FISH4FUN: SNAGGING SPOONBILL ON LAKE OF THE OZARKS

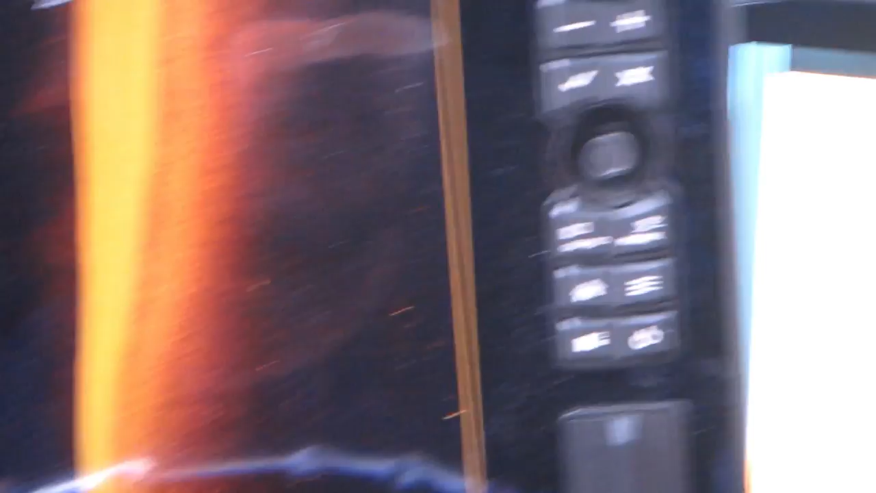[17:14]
And you look over here, you can't really see it.
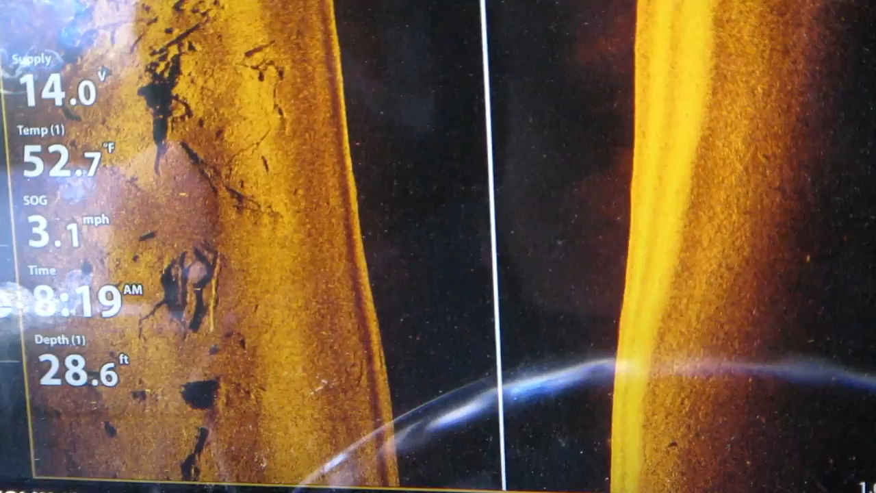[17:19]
On screen: depth 28.6 ft, water 52.7°F, speed 3.1 mph
Yeah, you don't even see that fish on that screen. And then look at here. But you can see it over on this one real plain.
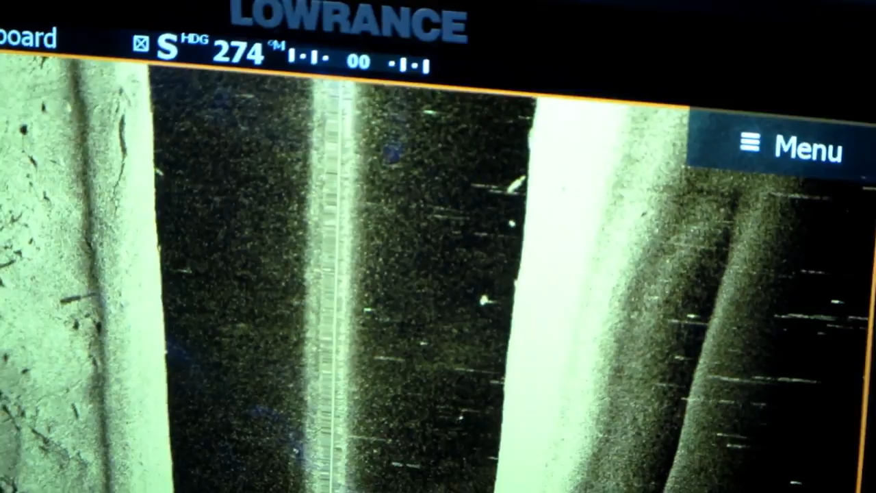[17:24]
Yeah, and you got a jack with this hummingbird, this contrast and sensitivity.
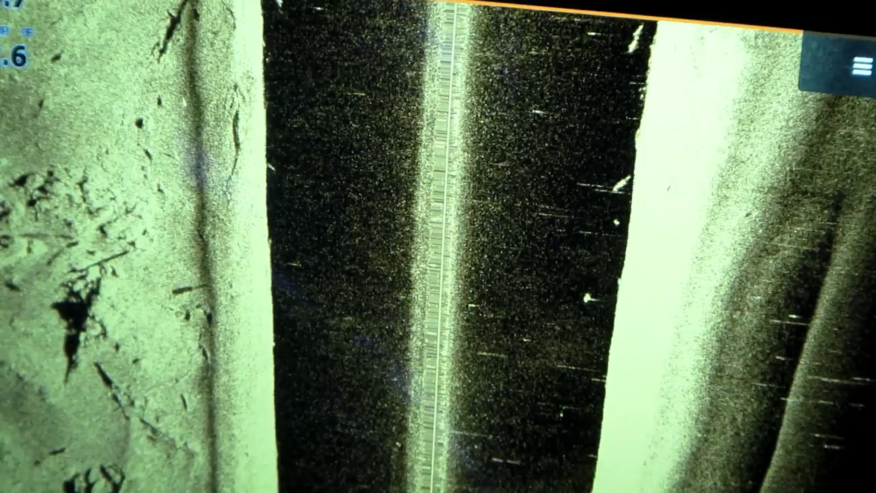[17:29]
There we go, see, we turned it up. Now you can see it.
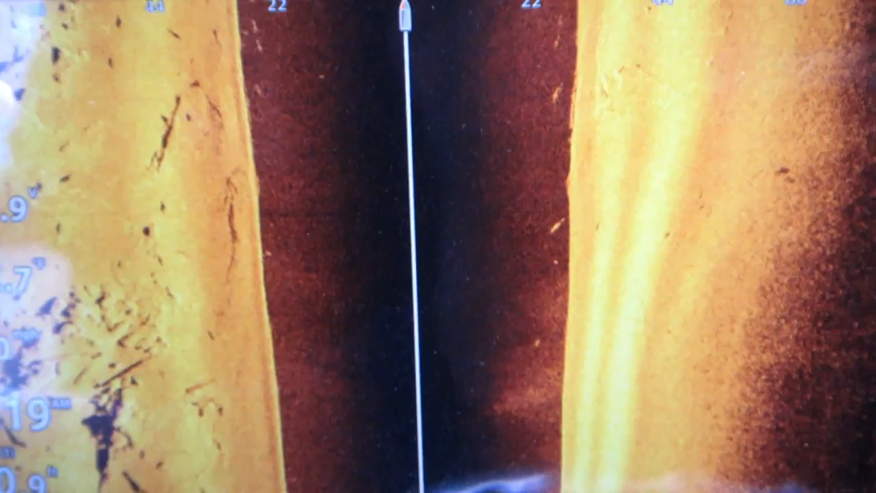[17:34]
Yeah. So, and you can really see the contour out here.
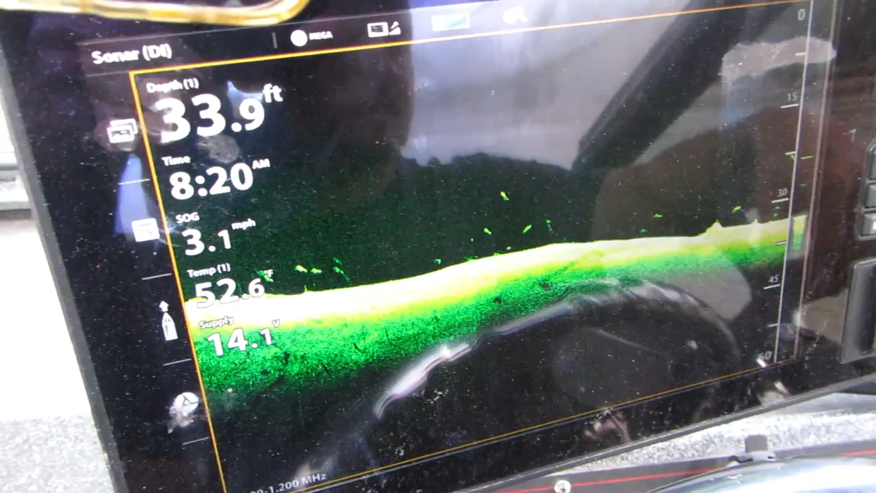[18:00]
On screen: depth 33.9 ft, speed 3.1 mph
Helps on the down image, doesn't it? Yeah, I change them around. But there's some color on those fish.
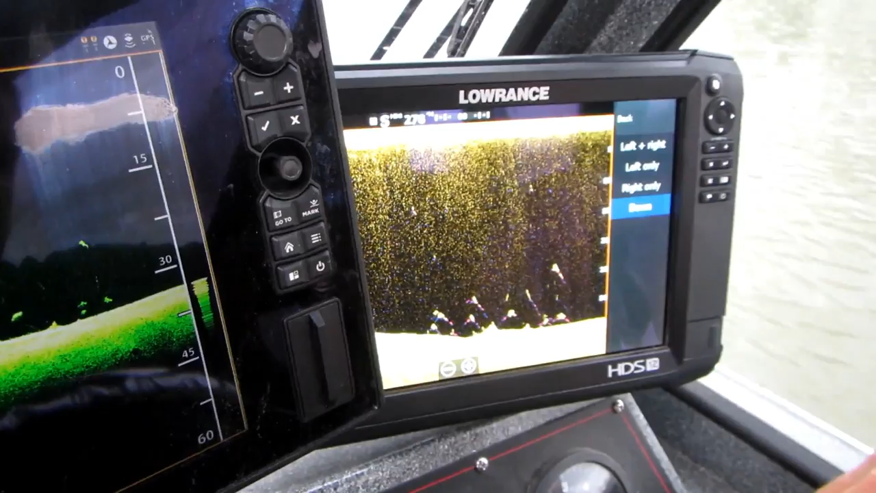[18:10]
Is that what you was talking about a while ago, that purple color on Yeah, them? Well, that's on your sonar. You'll see it, but
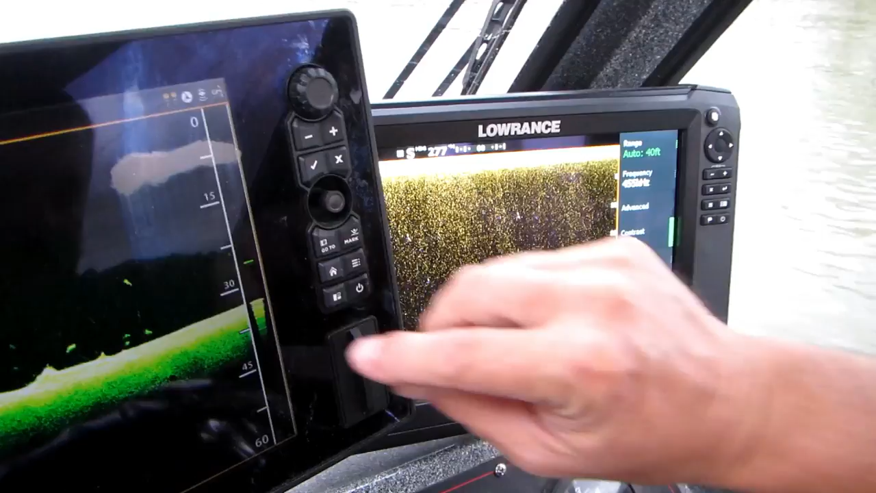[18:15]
you can really dial these in.
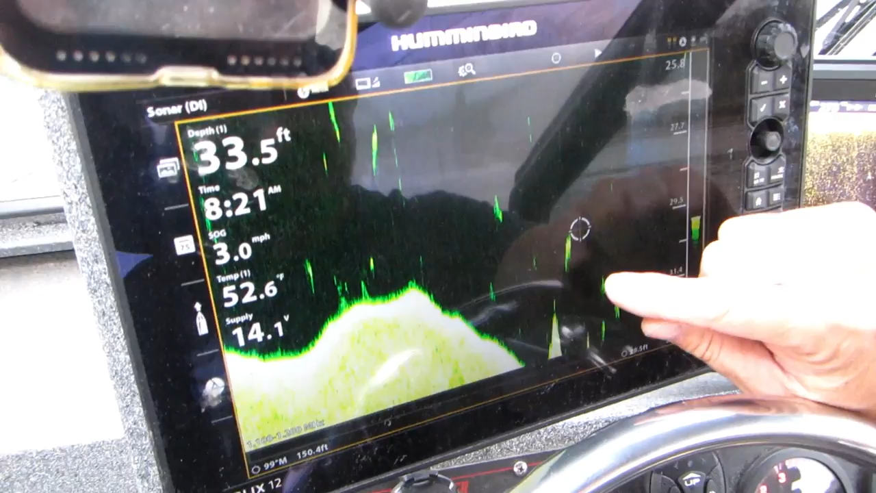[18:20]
On screen: depth 33.5 ft, water 52.6°F, speed 3.0 mph
A lot of times you can see the bill.
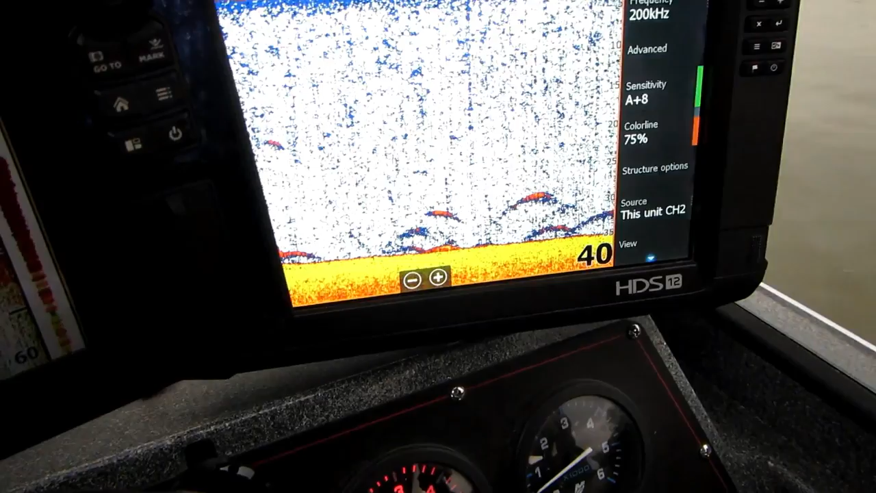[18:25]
I've took a lot of pictures this year on my, and I see here, this is a good spoon.
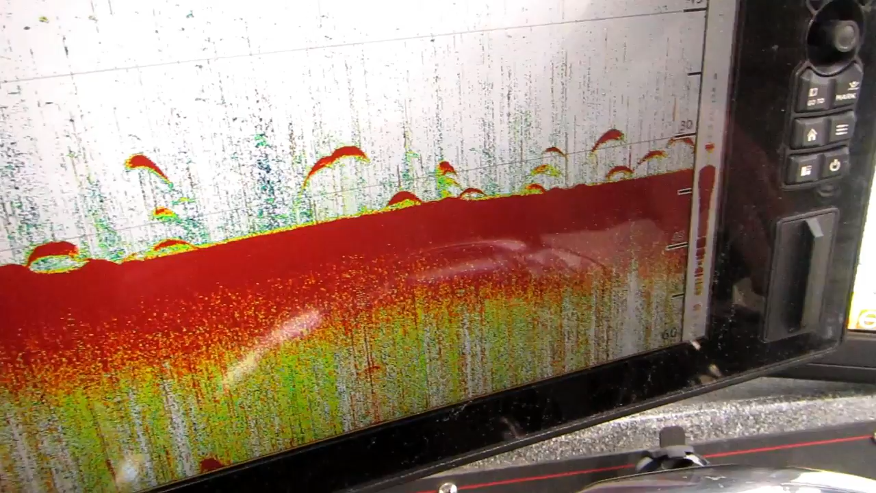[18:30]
We'll see the yellow. That's what you mean by the yellow color on the spoonbill?
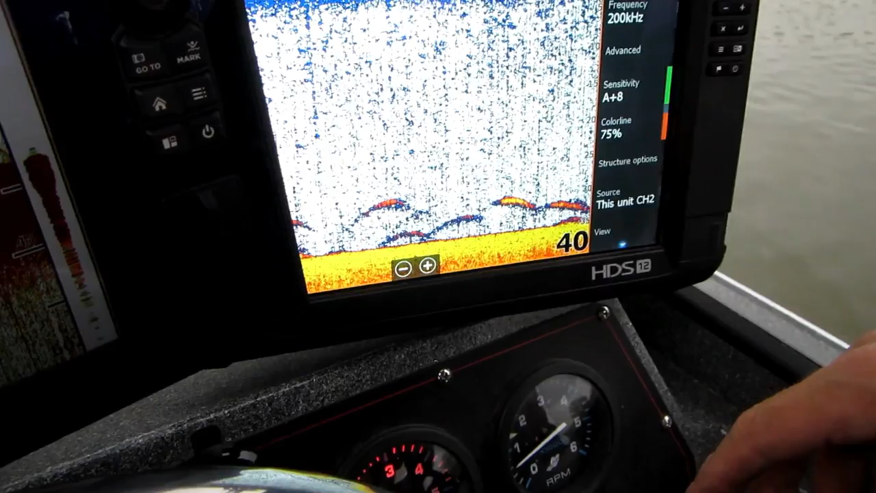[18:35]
Yeah, you'll see more. That's more of a female right there.
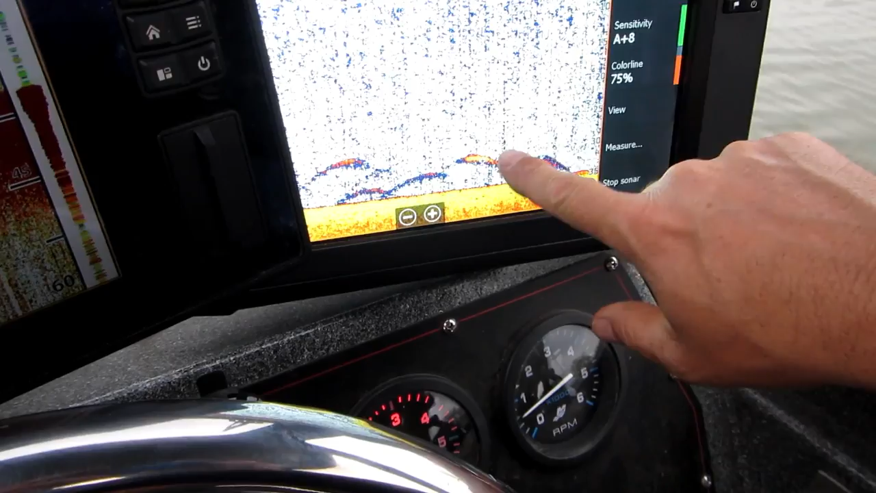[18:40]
You can see the color doesn't show up on the down image like it does on the sonar, does it? No, it's just contra-